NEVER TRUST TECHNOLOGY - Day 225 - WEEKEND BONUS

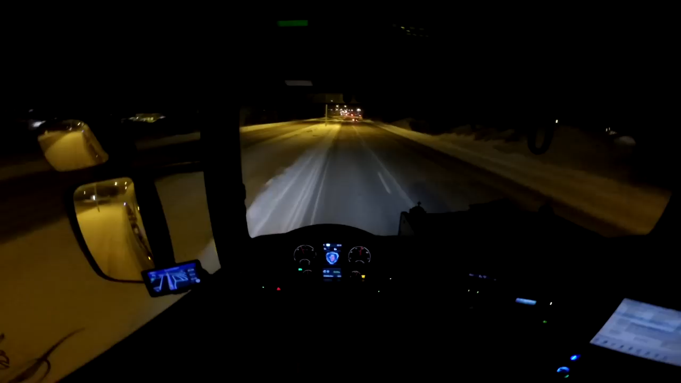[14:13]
I'm... You know... I really need a bathroom. Like... An hour ago. Or two. Oh... Whew. I really need to go to the bathroom. Whew. And do number one. Not number two. That is... Now... You might think... Why haven't you stopped... And doing it...
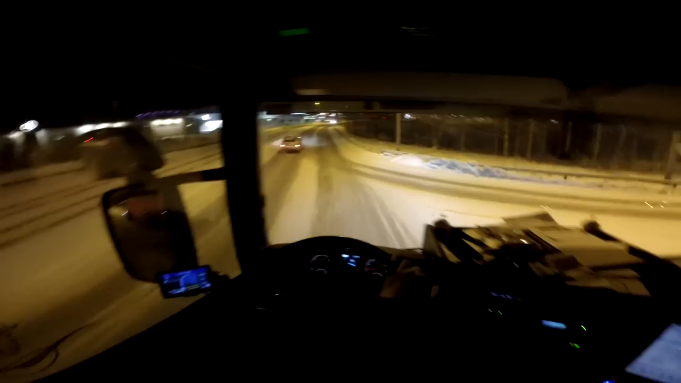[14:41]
On a parking spot. Or something... Down the road. Well... I have only five minutes... Not on me. But... I have five minutes... To play around with. And... What the hell are you doing?
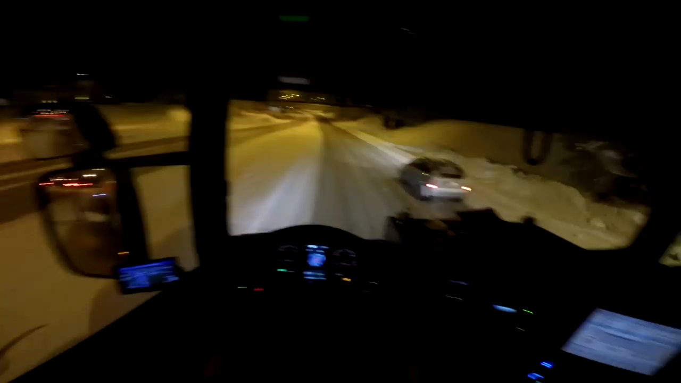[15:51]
Now... No? Nothing? Okay. Good. Stay there. Do not come over to my lane. Without permission. So... Yeah. I really... Need to... Just go there. And... Park the truck. And... Get done. For today. You know... I have some paperwork still I need to do.